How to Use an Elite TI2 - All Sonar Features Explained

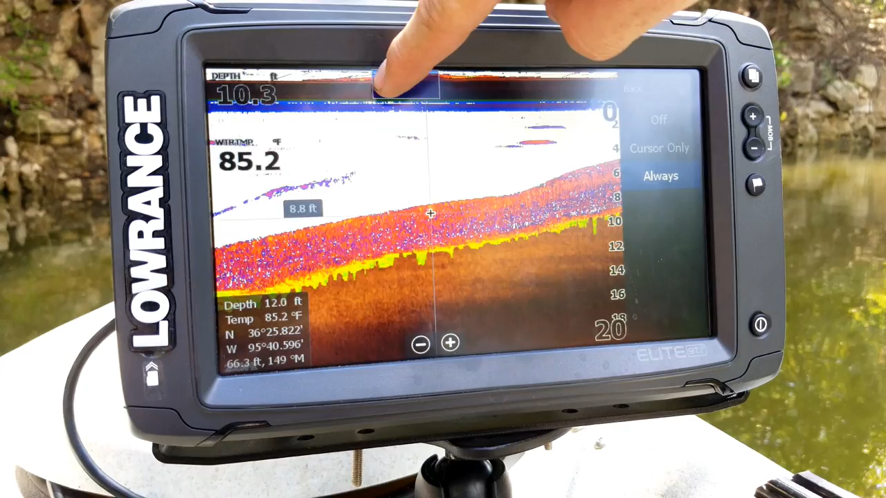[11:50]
On screen: water 85.2°F
it and kind of scroll back across you know everything that you've already passed over. Now I like leaving mine on cursor only. So that way when it only comes up when I tap on the screen. But then as I go back and I clear my cursor it goes away. So that way it's not there at all times. You know it's only there when you really need it.
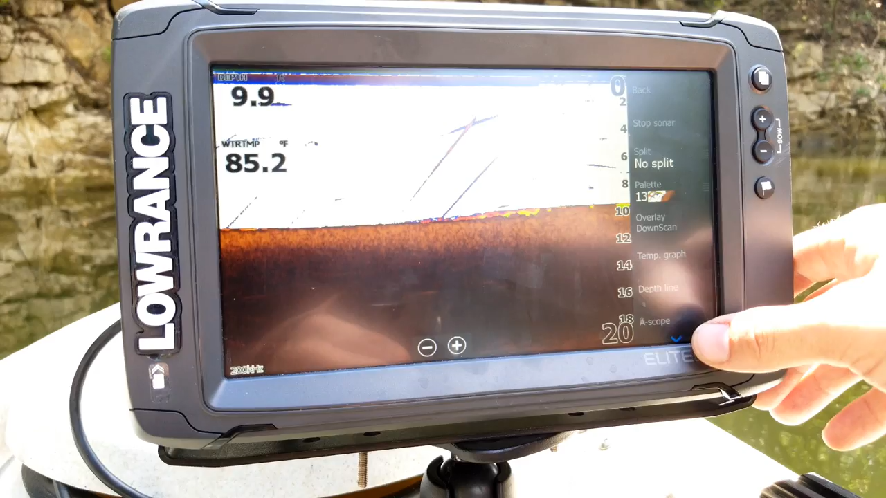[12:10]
And so that's why I like leaving mine on cursor only. Or as I mentioned you could also set it to off so that way it never appears on the screen. And then the last option is going to be our fish ID. Now this is kind of the old school way of doing it. Your fish ID is where you can turn on where you get like the symbols where it gives you the little fish symbols on the screen.
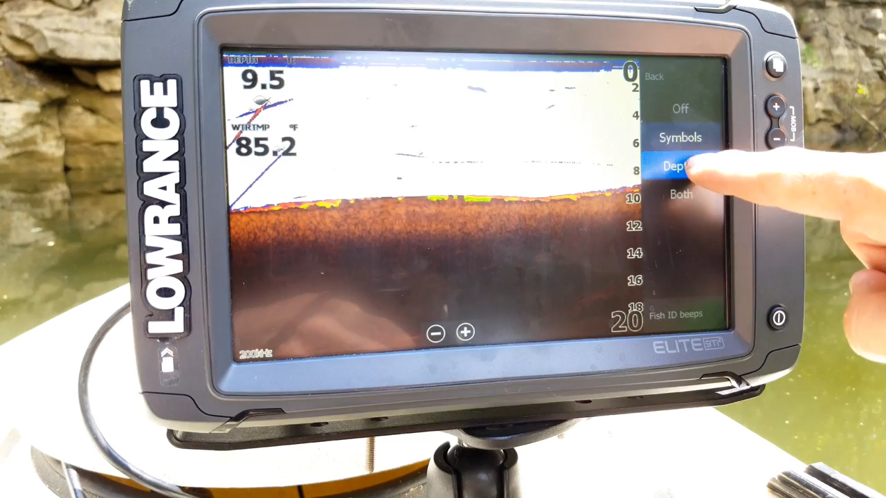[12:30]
On screen: water 85.2°F
You can turn on where it gives you the little numbers for the depth as opposed to symbols. Or you can set it to both where it sets both the little fish symbols and the numbers as you can see right there. Now that's more for the beginner user. Someone who's more advanced with it will generally just use the arches on there. But you know until you learn how to use the unit good I recommend you know turning that on and you know kind of get the hang of how to use it and what the fish are actually look like on the screen so you get used to identifying them.
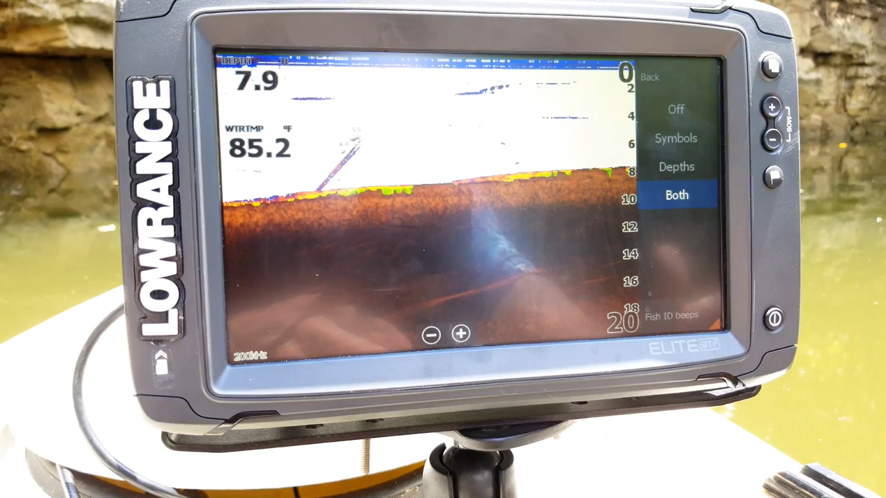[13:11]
On screen: water 85.2°F
I also have this last option here which is your fish ID beeps to where what it does is it makes a little beep at you on this on here every time it draws a little picture of an icon. Just kind of let you know that hey I saw a fish look at me you know. So I'm going to go ahead and turn that off and I'm going to turn off my symbols there. Let's go all the way back and now the last option is going to be our moat. Now you have your different modes on here. Shallow water is going to be for 60 feet or less. That's kind of the general you know freshwater fishing mode.
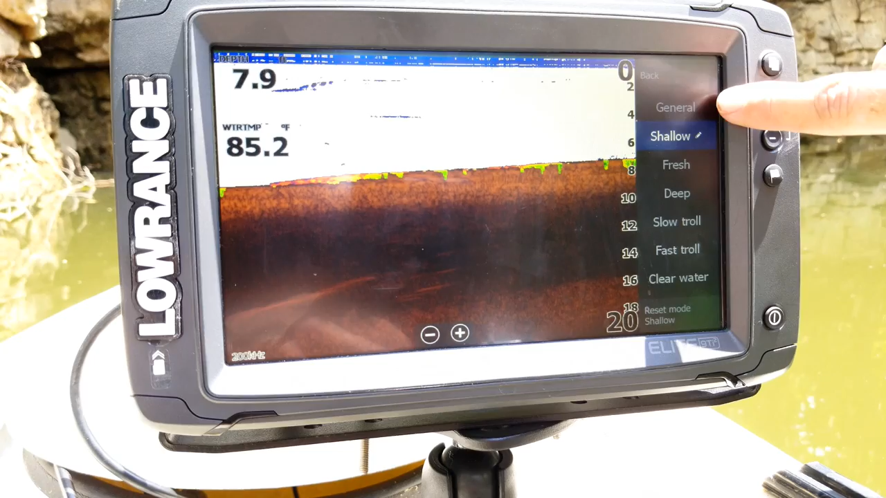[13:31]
On screen: water 85.2°F
Now you also have general which is for a thousand feet or less which is going to be for you know just kind of offshore general use. Now you have your freshwater which is 400 feet or less.
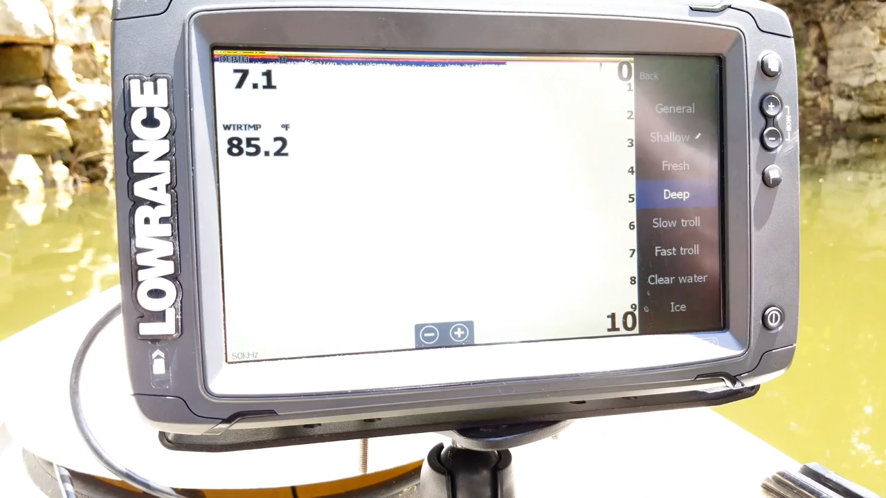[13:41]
On screen: water 85.2°F
Deep water for as a thousand feet or more and then you also have like your slow troll and fast troll and you also have your clear water which is just like your freshwater but it kind of sets the sensitivity
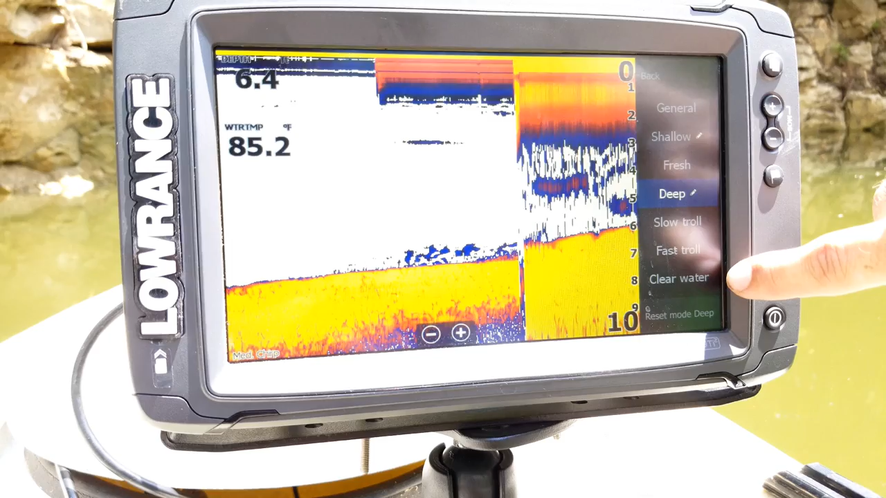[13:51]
On screen: water 85.2°F
just a little bit higher so that way you know if you're just really crystal clear water it kind of you know lets you see a little bit more on the screen. But I like running mine on shallow most of the time. Now the very last option here is your reset mode. Now you're going to notice how you get these little pencils right here. What that means is that I've made adjustments to that particular mode and so if I go in and I like how I adjusted my screen a little bit.
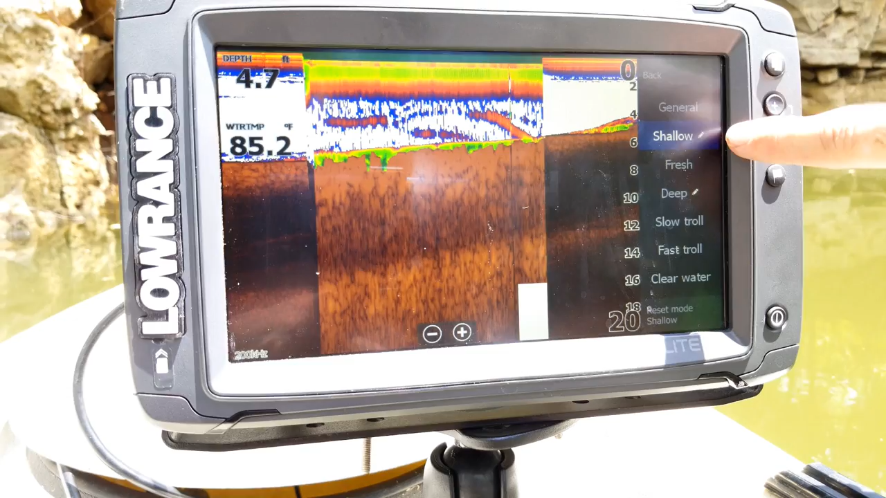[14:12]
On screen: water 85.2°F
I adjusted my ping speed, I adjusted my palette. What that does is it saves that setting to the particular mode and so that way if I go to
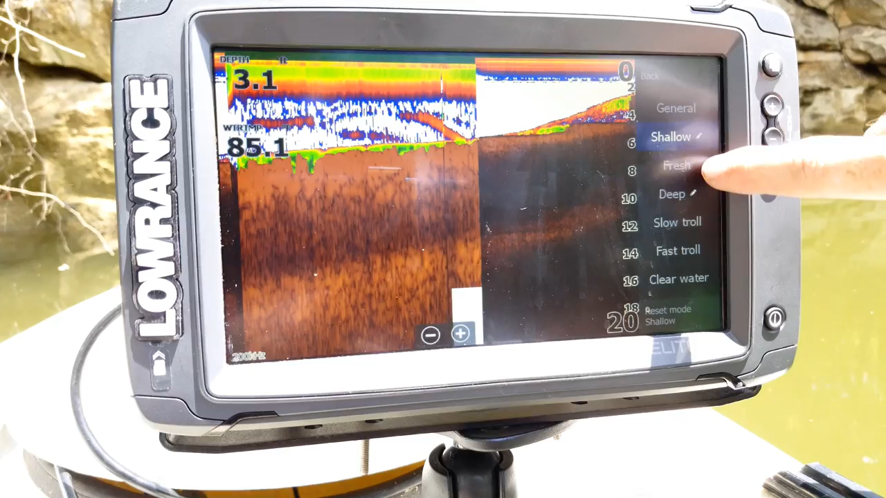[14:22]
a different mode or I go to like a different lake or something I can go right back to that mode and it pulls up all my settings right where they were initially.
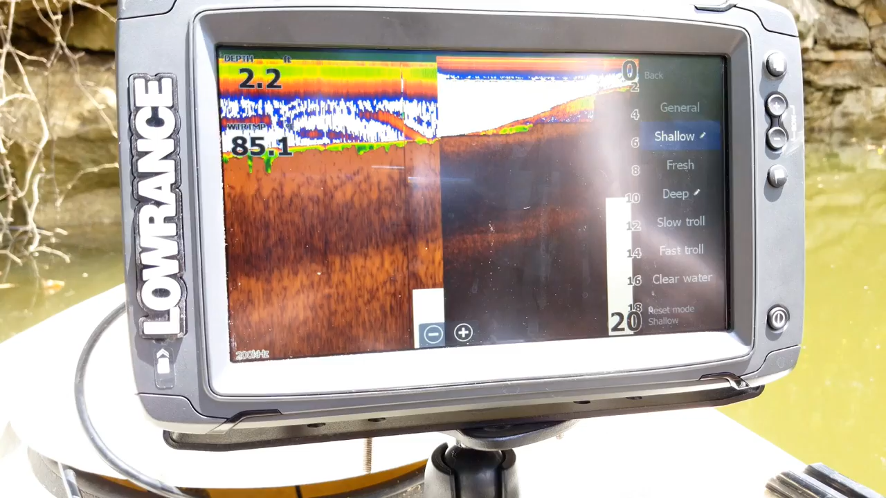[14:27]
And then if you wanted you could hit your reset mode and it resets back to all of the defaults on it. So it just kind of allows you to use it you know have like look more customization to it quick access to your settings. And so I'm going to go ahead and go back and that's basically it for all the sonar features.